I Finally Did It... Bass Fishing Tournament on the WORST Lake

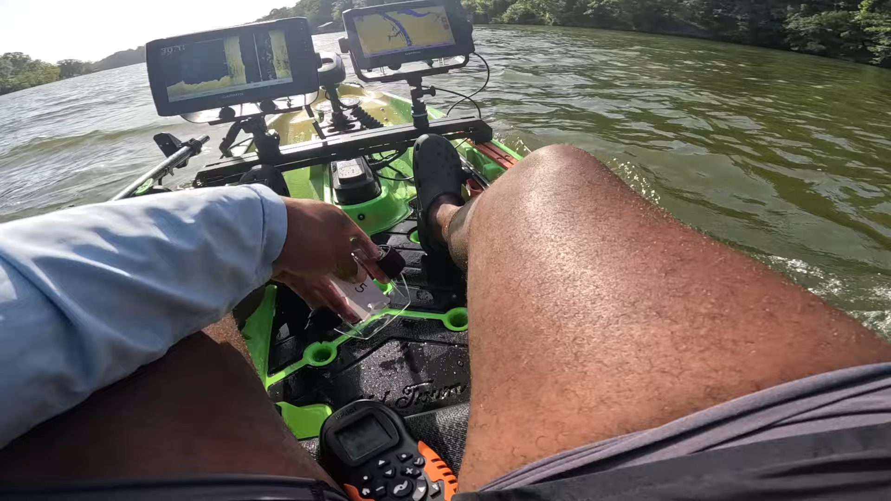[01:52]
like deepest at most of the places. Right here, we're in the middle of the river, but it's 30 foot deep.
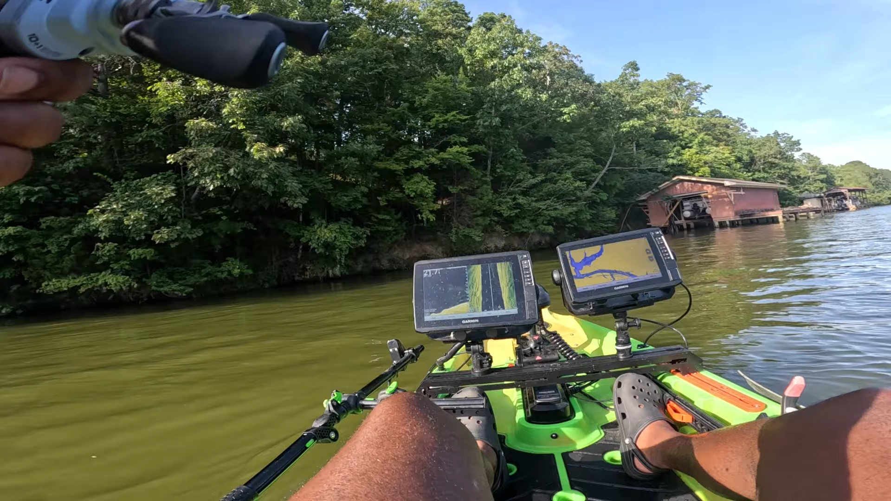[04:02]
or any for sure bass, but I'm sure they're down there. See, it's still 20 foot right here. This might not be a bad place just to burn the frit side down the bank. I'm sure if we go down the bank long enough, we'll definitely get into some. I like this stretch.